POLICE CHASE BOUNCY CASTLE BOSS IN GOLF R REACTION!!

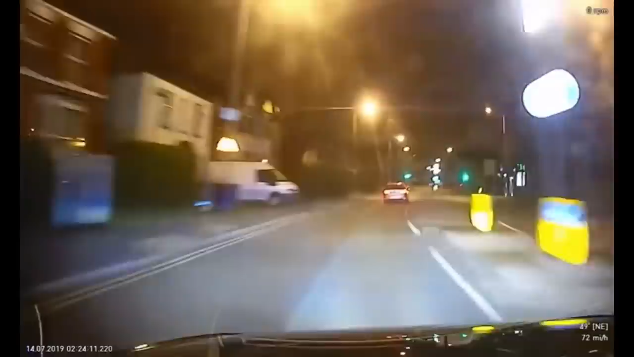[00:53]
What is it with GTI Golfs and Audis? These are the weapon of choice, isn't it? They are the car that people decide they want to try to make away from the police. So anyway, let's get straight into it. Can't slow me down like speed hump. No.
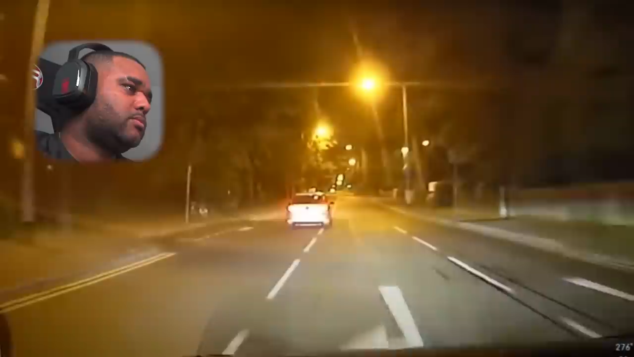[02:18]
Oh shit, they're in the Golf 4. My guy thought he was Bouncy Castle bossing it in his GTI, but he's gonna find the true boss. Ross. Ross! Jeez, these are having it out. There is no traffic and there is no pedestrians. You know, these officers, they're saying these things in it so they can continue their police chase. Obviously, if they say that there is dangerous things happening or there are dangerous scenarios, I'm sure someone will advise to have to call the chase.
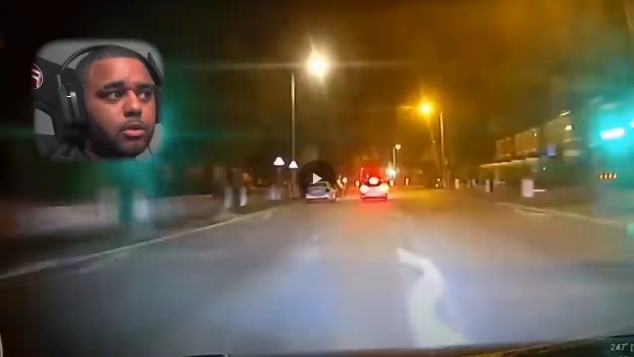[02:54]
Obviously, there's nothing going on, is there? You know what, Bouncy Castle boss, he's on things, you know? Bro, you see the officer's taking a piss, he's letting off the throttle. He's letting off. He's like, listen, we got 300 brake, yo. Yeah, Edley Rose,
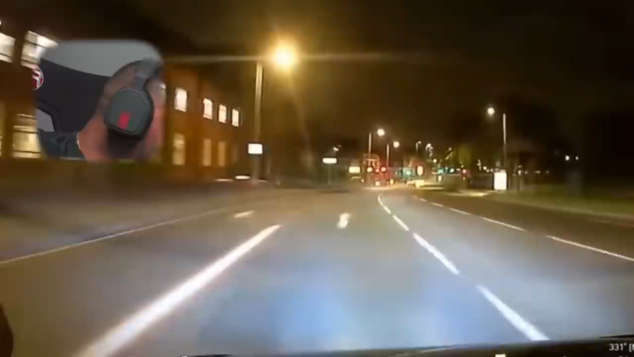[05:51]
Why is it called Bouncy Castle, boss? Bro. Come on, bro. You got away, man. Look, I was about to say, like, these guys are traveling so fast. Like, you know, he just needs to brake and make a turn. But do you want to brake when you see that distance you're getting away from the police?